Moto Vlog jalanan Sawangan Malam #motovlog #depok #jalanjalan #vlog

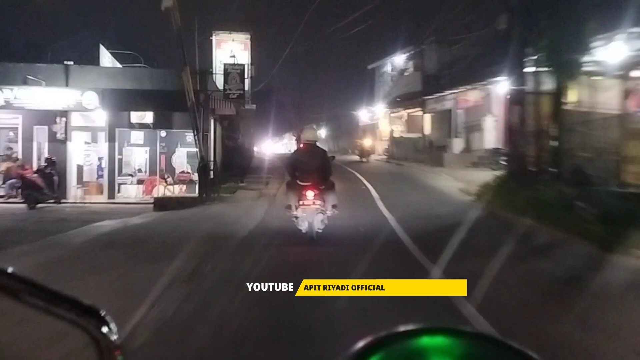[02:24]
Malam Sabtu. Seperti sedikit sepi ya. Apa emang tanggal tua? Biasanya padat banget. Kita jajan ini lagi ya,
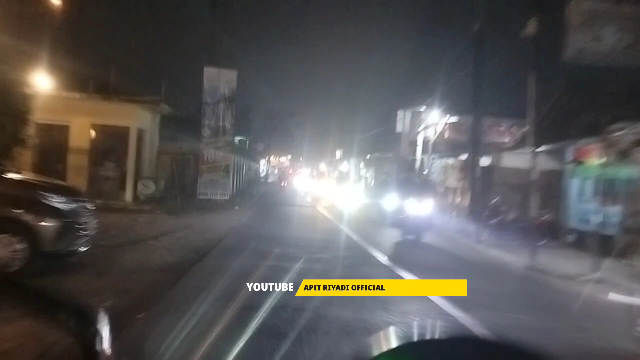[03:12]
Waduh, ini malam Sabtu tapi kayak sedikit agak ini memang lengang, biasanya rame gitu. Mungkin awal ini ya, nanti awal bulan biasanya.